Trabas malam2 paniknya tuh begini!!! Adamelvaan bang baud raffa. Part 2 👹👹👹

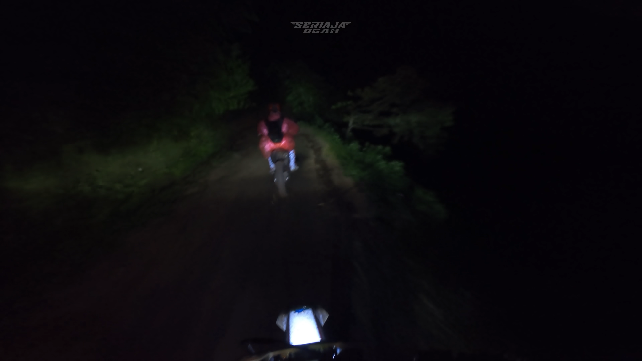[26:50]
Nah, kalau udah ketemu jalan yang jarang sama batu, tuh Bang Jidon jatuh lagi kan?